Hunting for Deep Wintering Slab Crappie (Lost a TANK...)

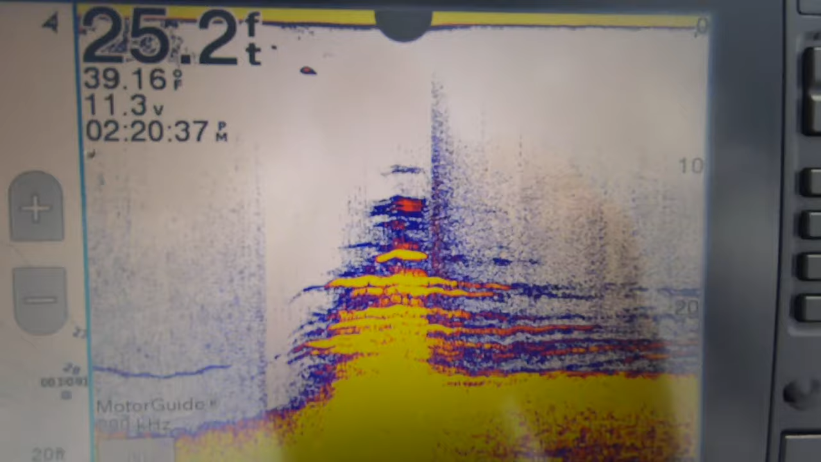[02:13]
On screen: depth 25.2 ft, water 39.16°F
all right so again we are fishing the very most edge of the